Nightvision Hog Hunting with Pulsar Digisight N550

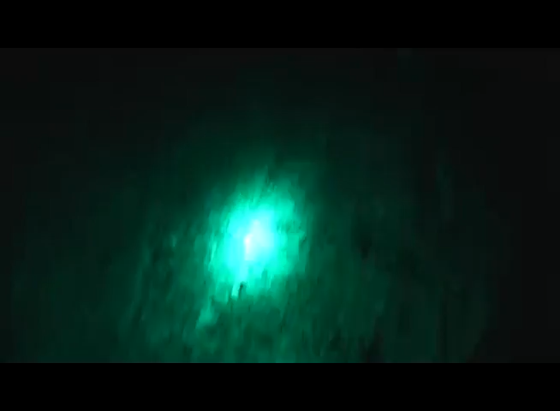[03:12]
Alright, we had one come in, and I have no idea how big it is. I don't think it's very big.
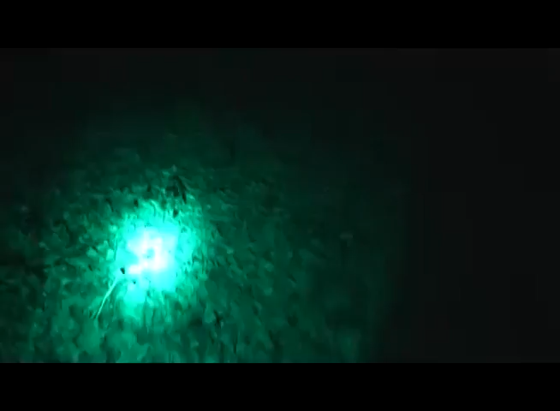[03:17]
It should be right around in here somewhere.
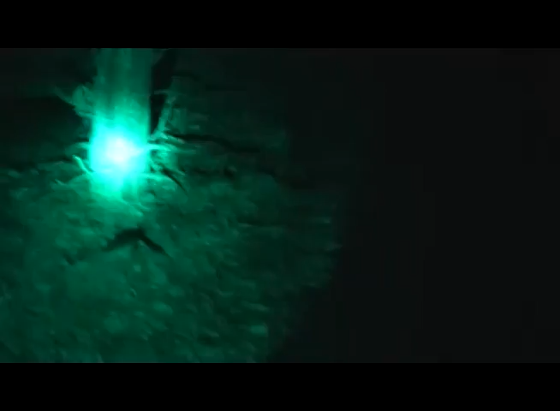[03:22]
Oh, there it is.
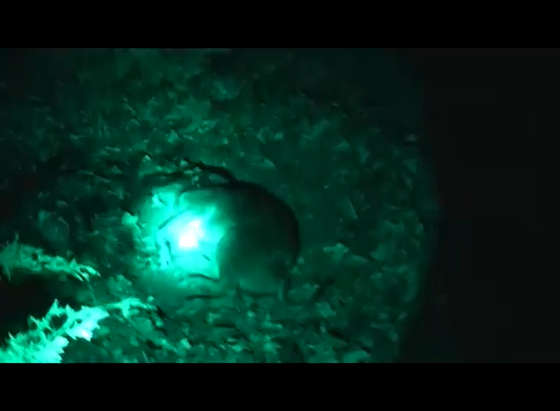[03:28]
Yeah, it's probably 40 pounds, maybe.
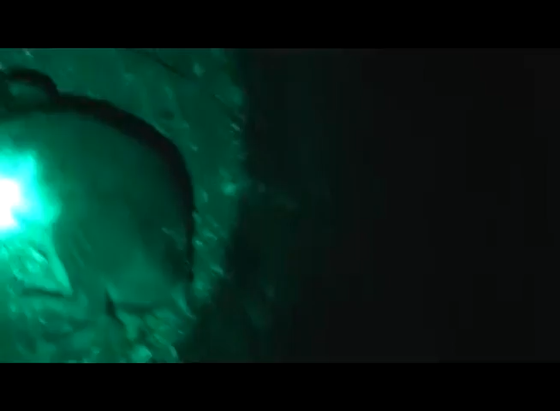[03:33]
Yeah, I'd say that did it in right there.
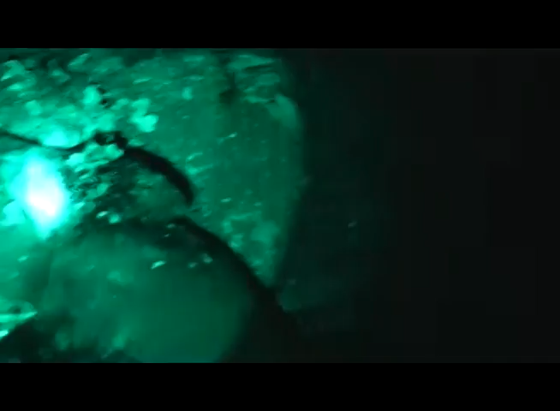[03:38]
Headshot.
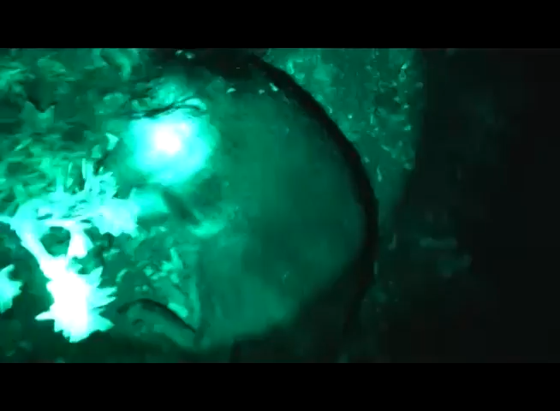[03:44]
No, there's one pig down, about 50,000 more to go.
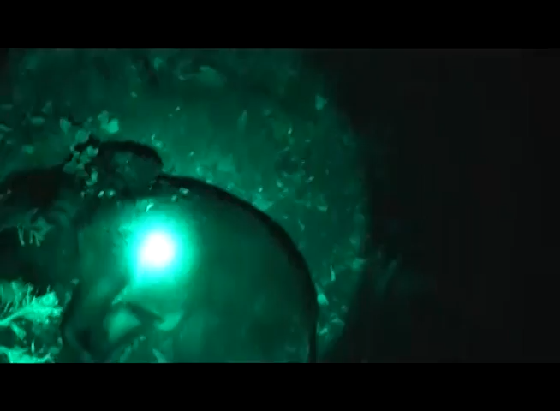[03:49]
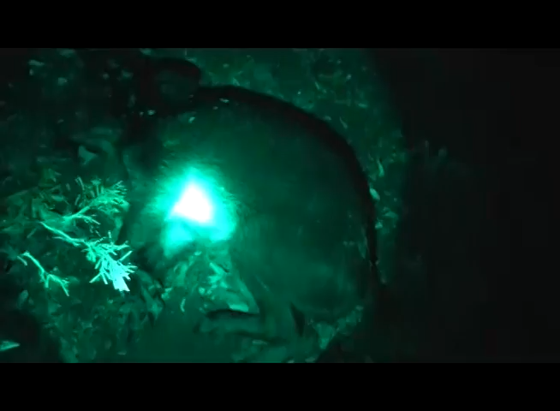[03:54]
Well, one hog, one coon. That was a somewhat successful night. So there it is, small boar.